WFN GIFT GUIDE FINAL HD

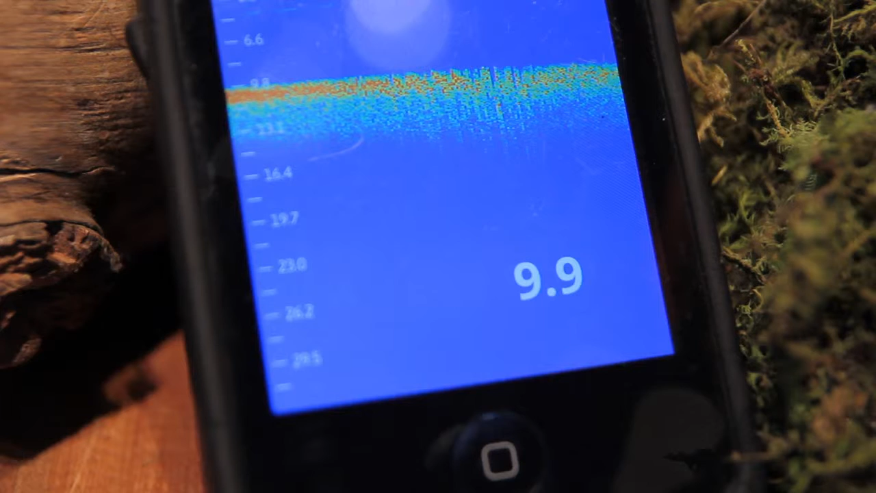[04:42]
Now, you don't need a big battery and a big transducer and wires everywhere. Instead of the weekend warriors in the smaller boats, less cluttered. Well, even for ice fishing, you drop it down, it's absolutely perfect.